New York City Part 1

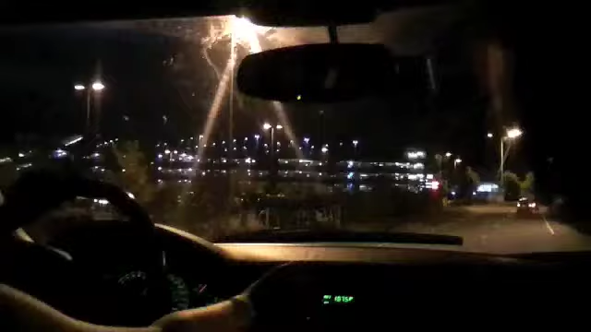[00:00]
Bring the plane back for us. Oh man, that's a huge parking garage. Wow, I bet you could park like a billion cars in there. Probably. You want in here, right? I don't know. Yeah, well, people park in there for like multiple days, so that's what we're gonna end up doing.